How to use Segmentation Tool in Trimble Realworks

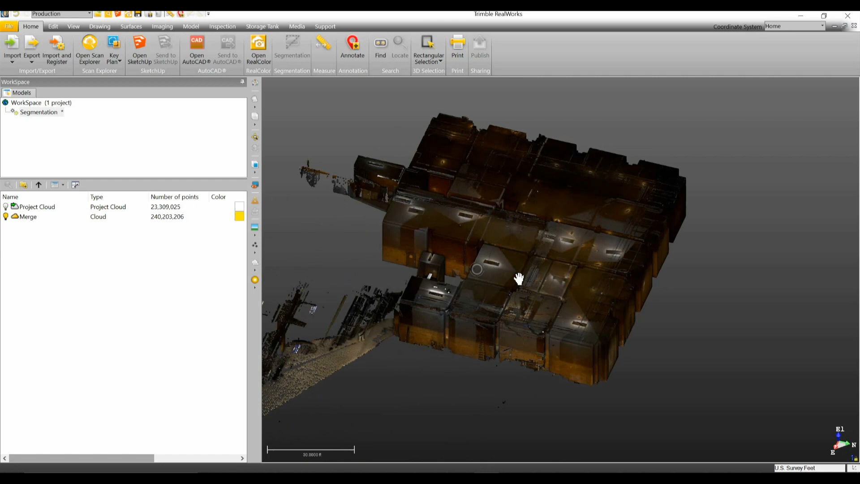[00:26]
The data set that we have right here has a bunch of information into it that we want to clean out and we're going to kind of go over how to
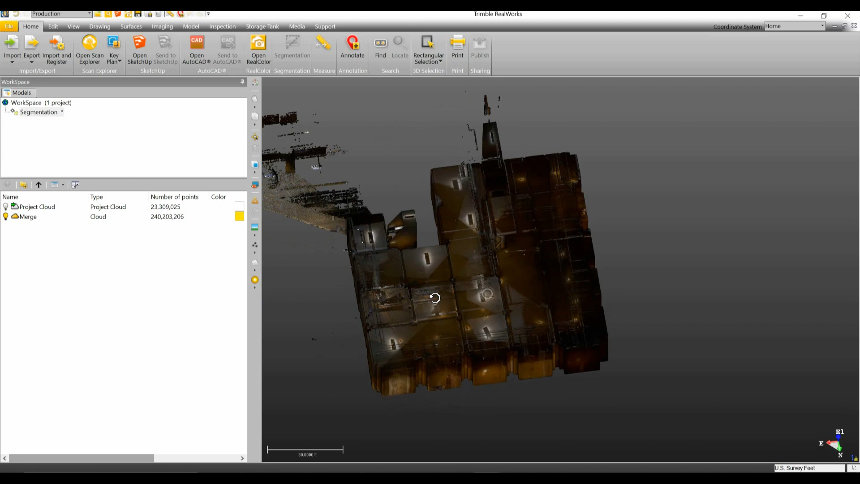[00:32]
use the segmentation tool to properly clean this point cloud. So to begin with at least to get started I like to start by starting up a limit box. So I'm going to create the limit box and have it be the size of the project.
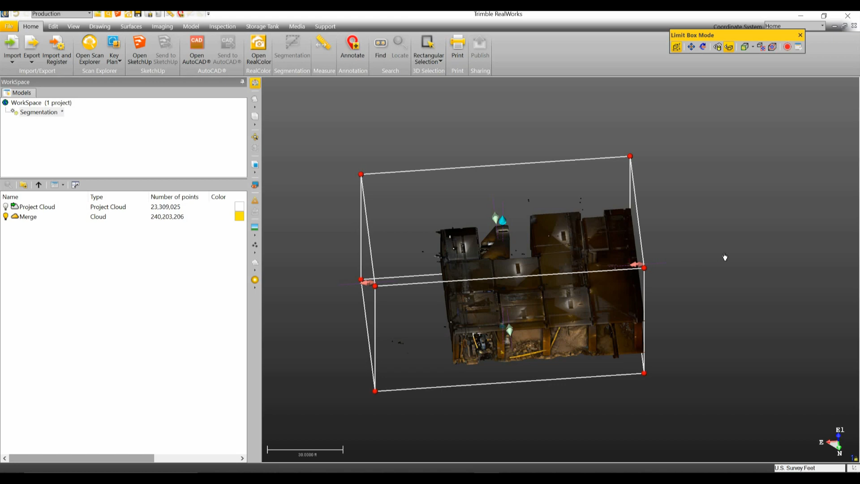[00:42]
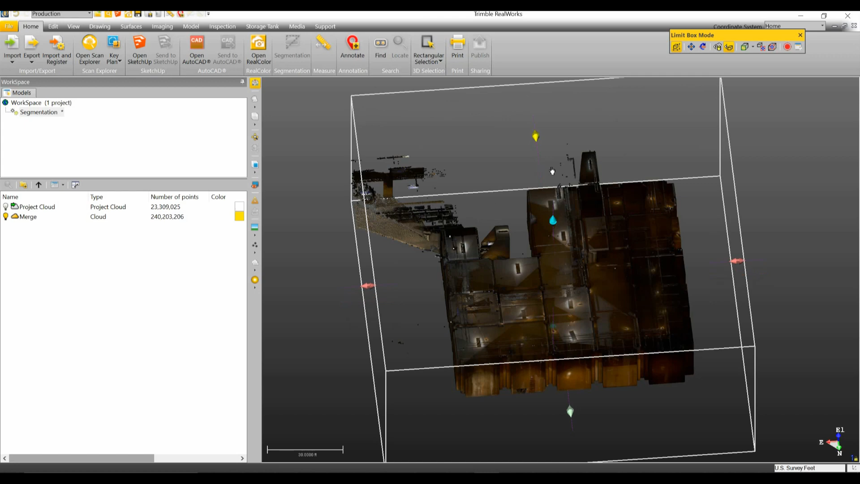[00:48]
Something like that.
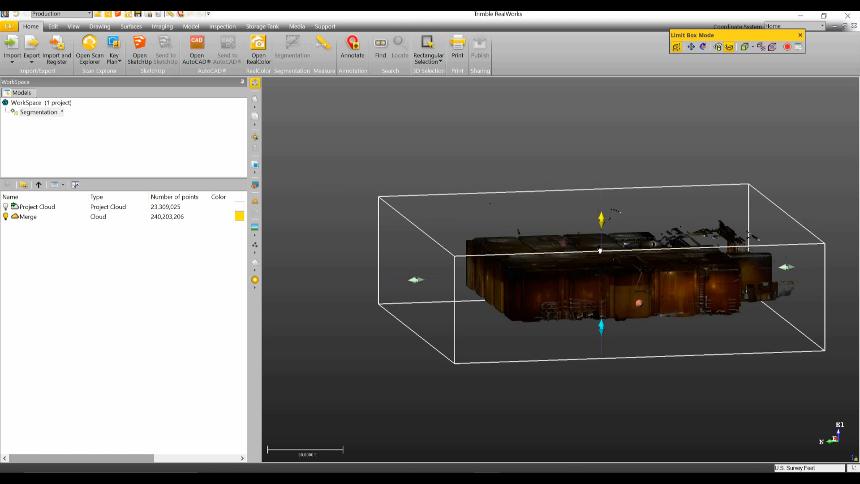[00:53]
And then what I'm going to do is I'm going to drag this thing down to where I get rid of the ceiling as well as any overhead features I may want to keep like overhead piping and whatnot.
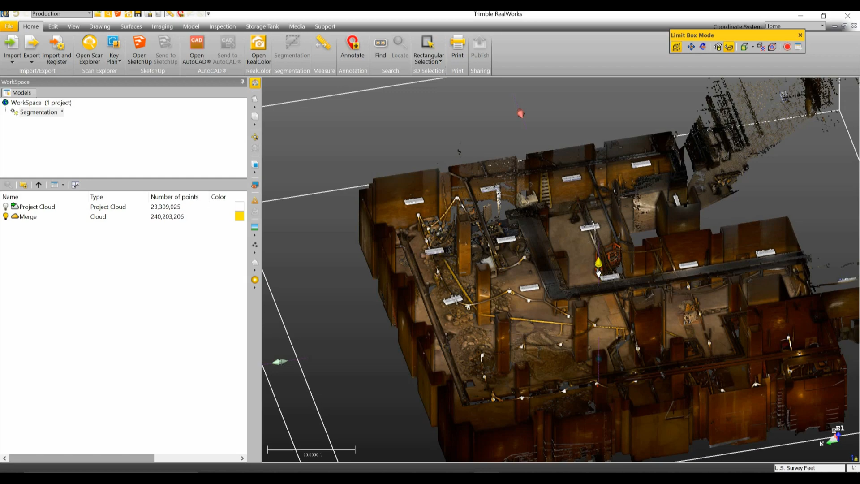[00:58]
So you see I got rid of all of that and we're down to just looking into the bare room.
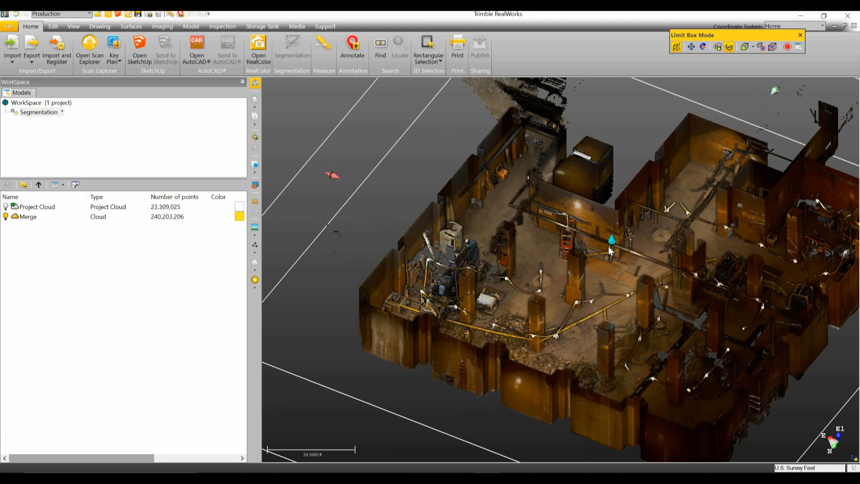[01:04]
So there's that. In the opposite direction I want to drag up and get rid of the floor.
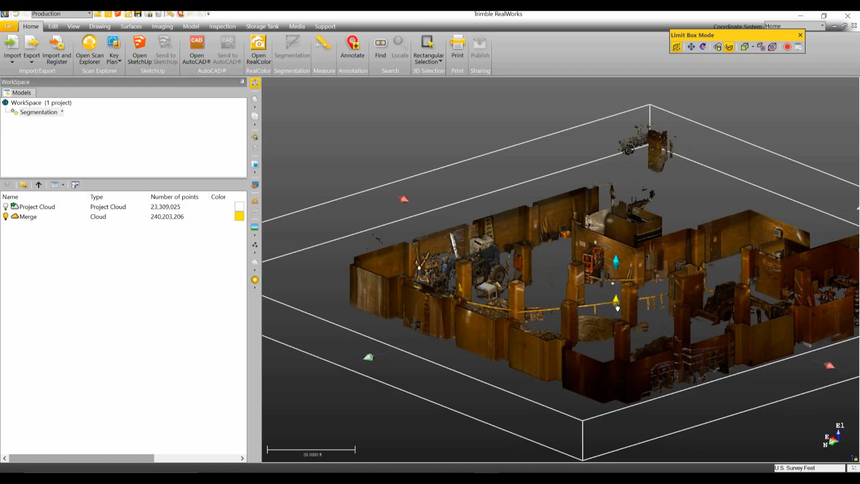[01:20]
So there is our floor removed and our ceiling removed leaving us with rock piles, equipment,
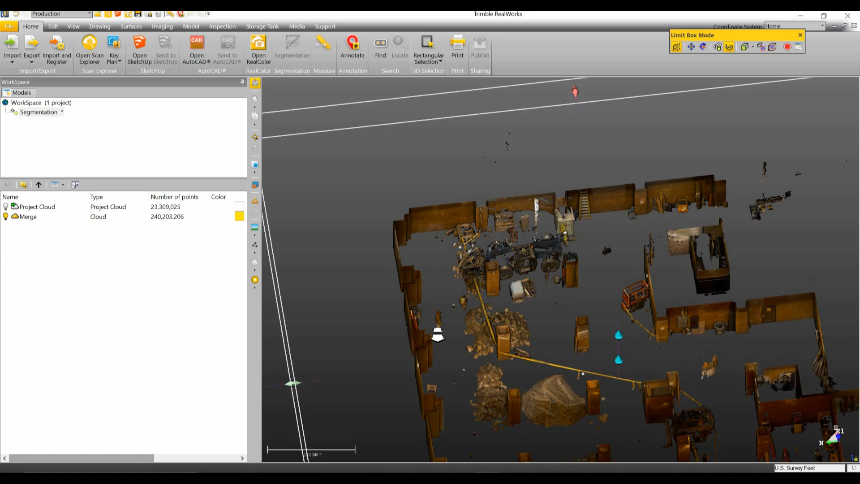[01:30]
any sort of ghosting for people being in the point cloud as we can see down here.
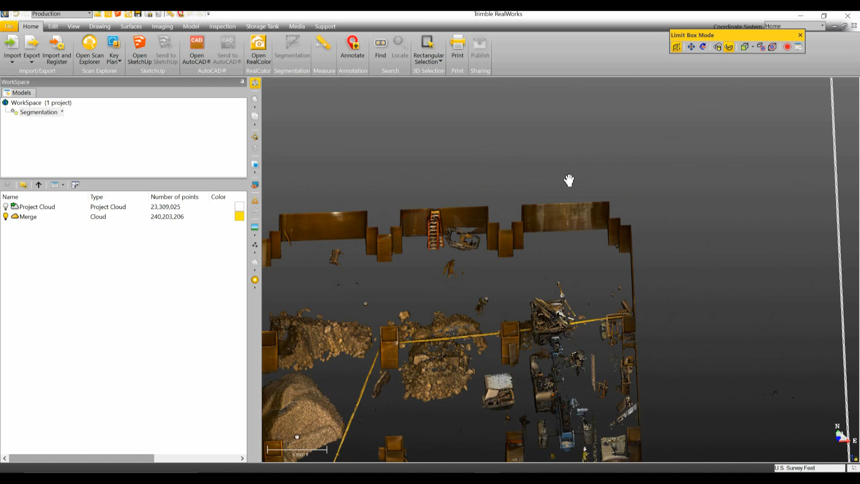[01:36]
And we're going to go through and get all this stuff cleaned up so we just have a blank slate or an empty room to start with.
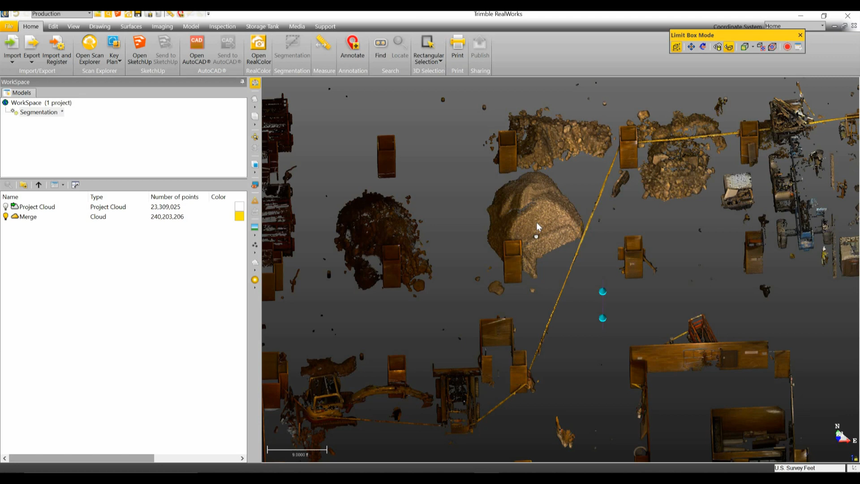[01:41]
So the best way to clean up the point cloud is we'll click on the cloud. And right here on the home tab you have segmentation. So we're going to open up segmentation. Now segmentation has three different sort of selections. You can do this polygon or freehand, the rectangular selection or the circular selection. Now for a space like this generally you're going to want to use the polygon.
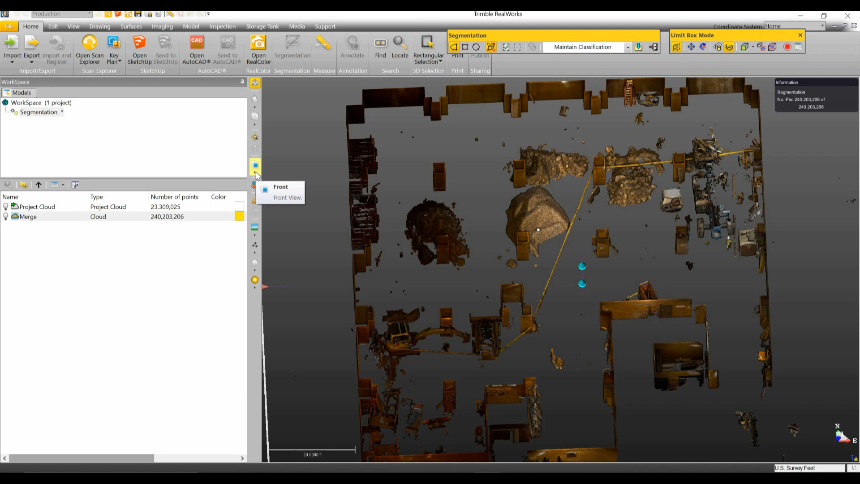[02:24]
And you want to make sure as well that we have the box selection on as well to make sure that we only select things that we have shown here instead of things outside of the limit box. So what I'll do is I'll come over here to the left and I'll change this to a top down view. And we can see clearly all of the columns. And we're also going to make sure that our views in parallel because if we have it in perspective, we're not going to be able to draw very crisp lines. We're going to leave it in parallel to make sure that everything stays nice and clean.
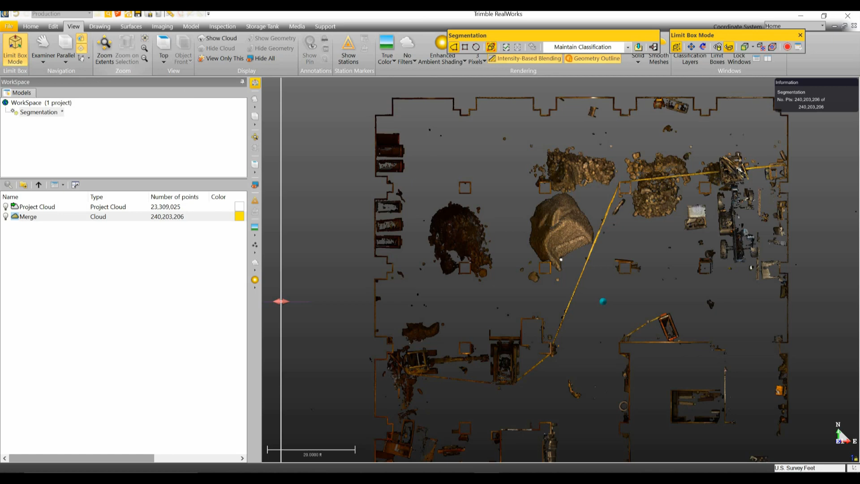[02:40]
So under the segmentation, I'm going to have it in polygonal select. And I'm just going to start clicking anything that does not belong. And we can go back and look and say, okay, those are a couple of lifts, put it back into a top down view.
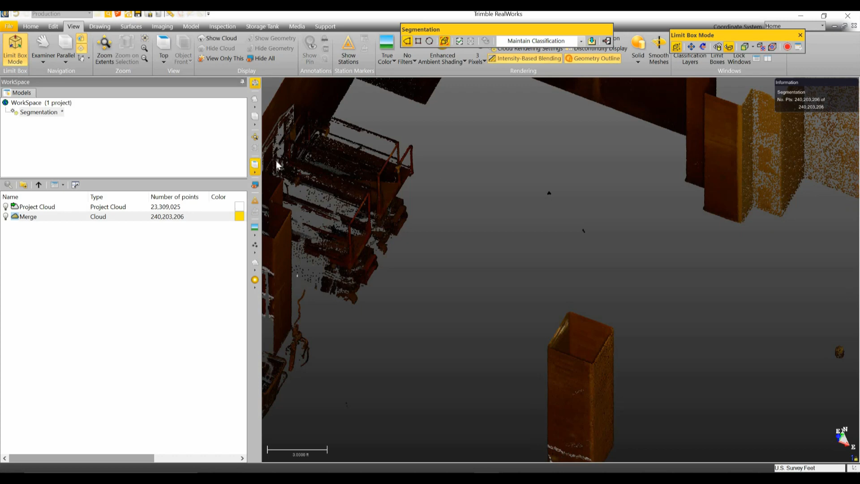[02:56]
And then we can start drawing our segmentation boxes,
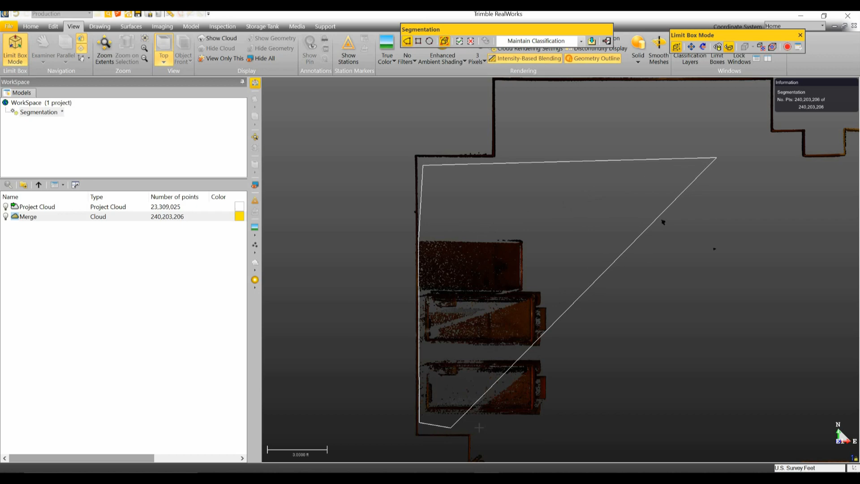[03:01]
making sure to grab anything that does not belong within that cloud.
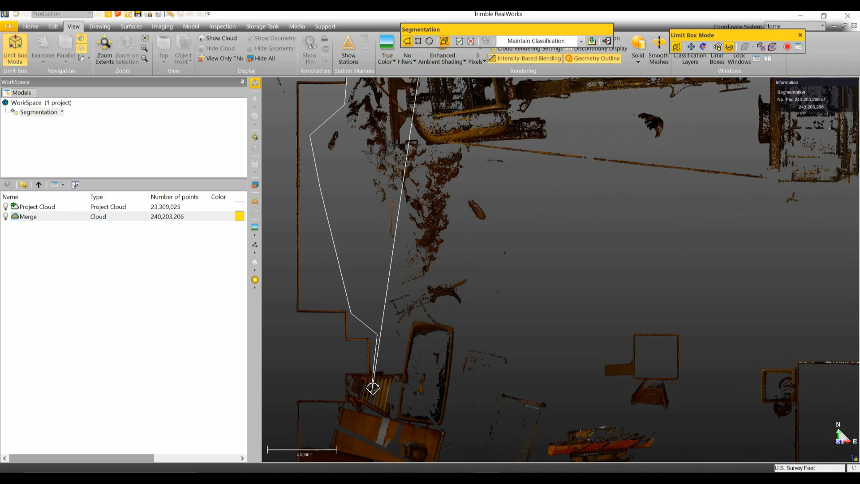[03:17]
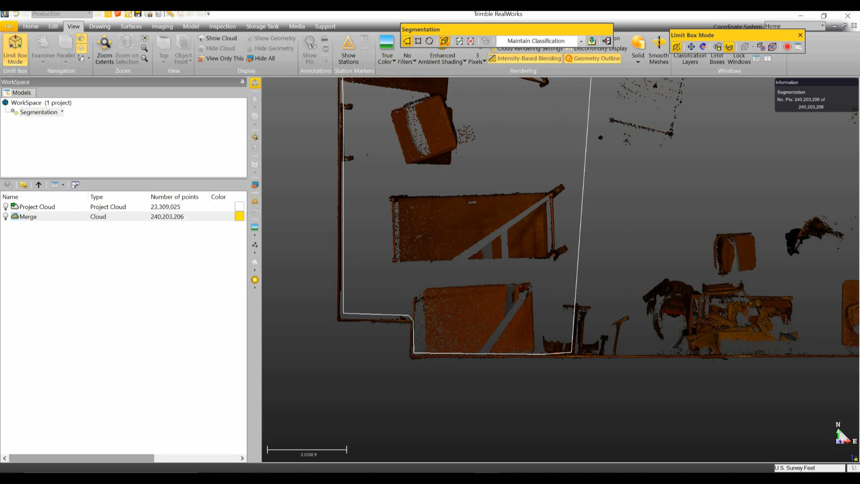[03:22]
Now we can see here we do want to avoid adding columns into our segmentation.
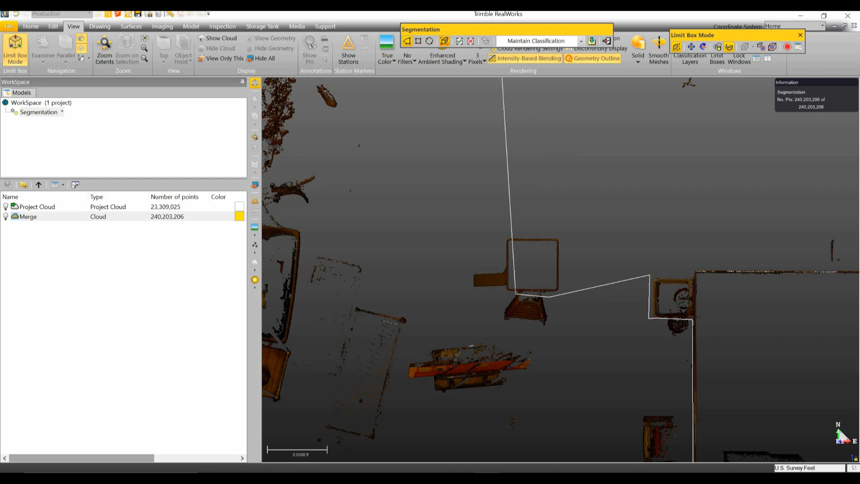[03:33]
So I'm going to work around those.
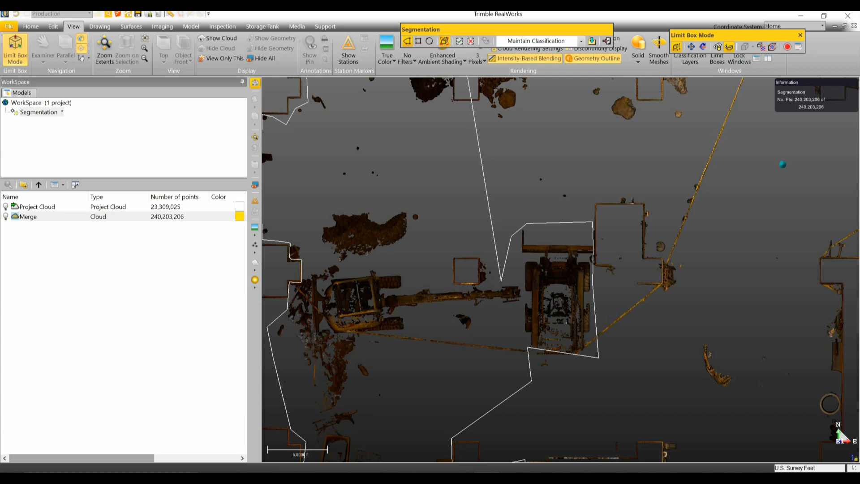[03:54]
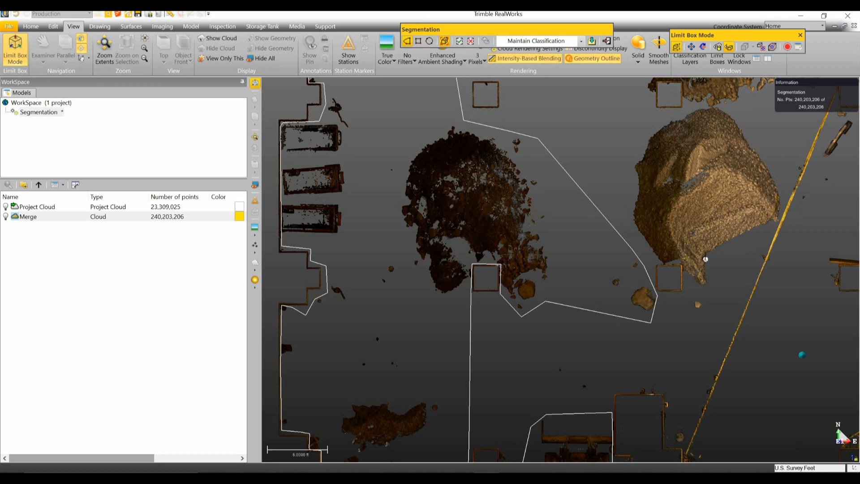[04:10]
I like grabbing as much information as I possibly can. And when you're done, just click on the out.
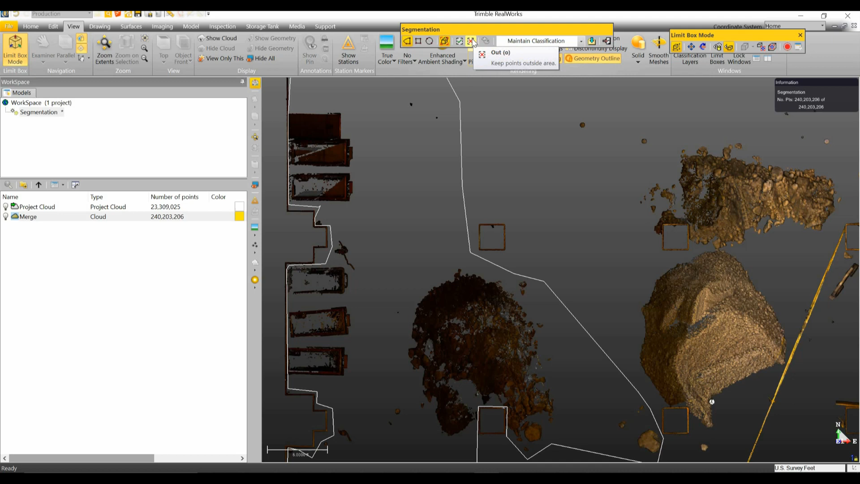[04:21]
And now you can see those points are now missing. Now I'm going to go ahead and probably speed this up and clean up the rest of the point cloud.
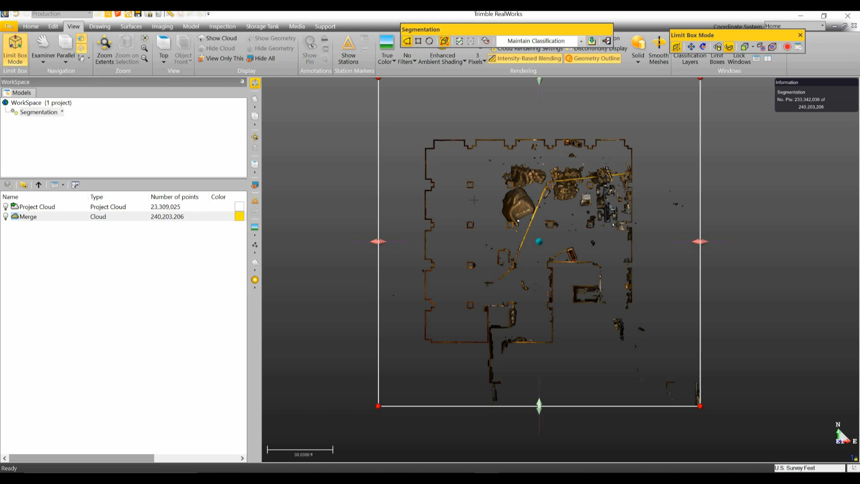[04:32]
And I'll show you the last step.